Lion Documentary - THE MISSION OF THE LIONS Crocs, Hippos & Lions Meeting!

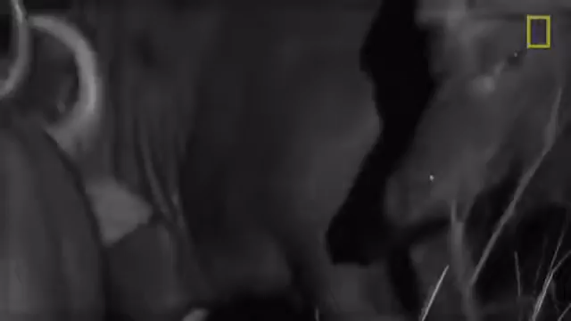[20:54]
One calf didn't make it in.
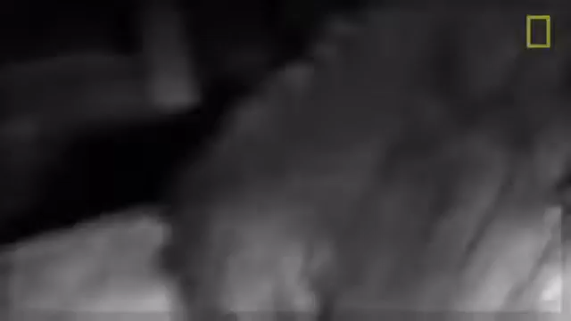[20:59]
And with Tacunda in the area, its fate is sealed.
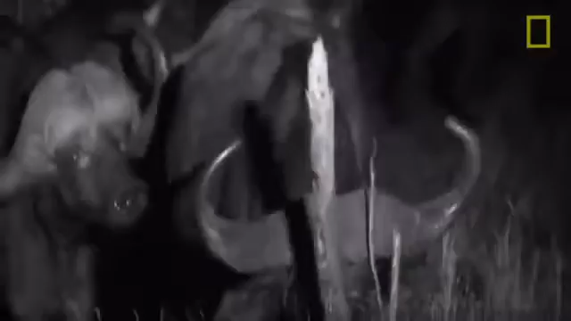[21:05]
The herd's attempts to rescue the calf are pointless. It's already dead.
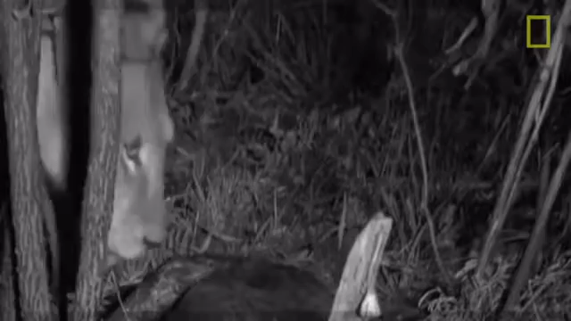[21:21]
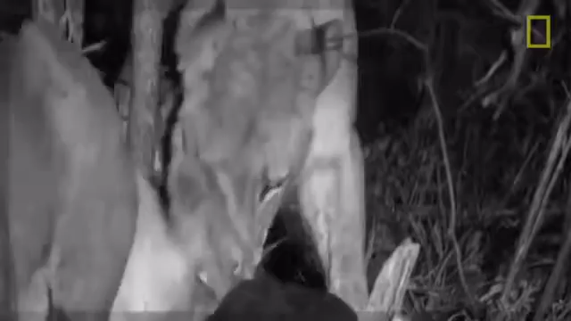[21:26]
The best this buffalo can do is gore one of the females with its sharp horns.
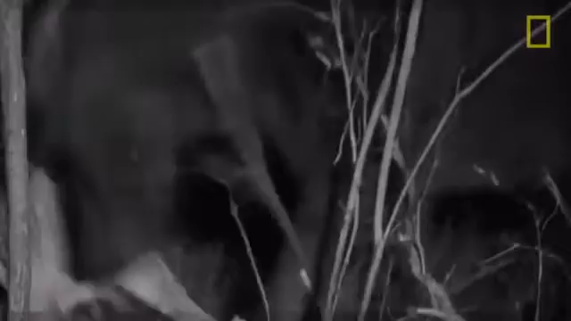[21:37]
A small comfort. They've made a kill.
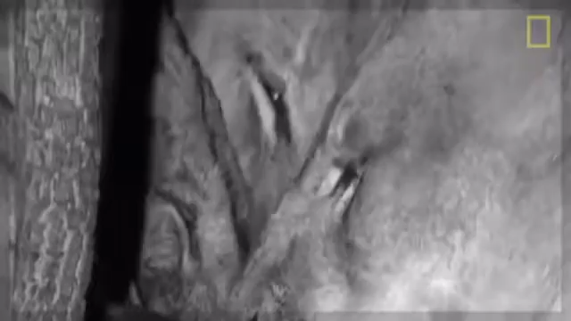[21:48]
But it'll take more than a baby calf if this pride is to survive.
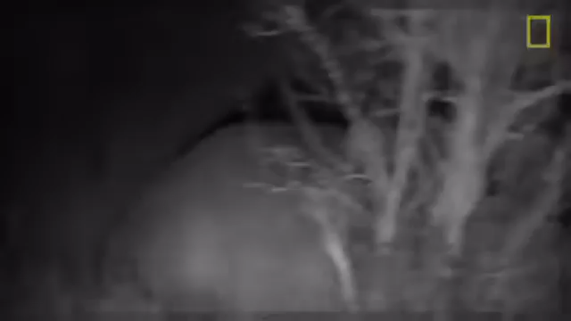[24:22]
The pride drives the cow into the scrub.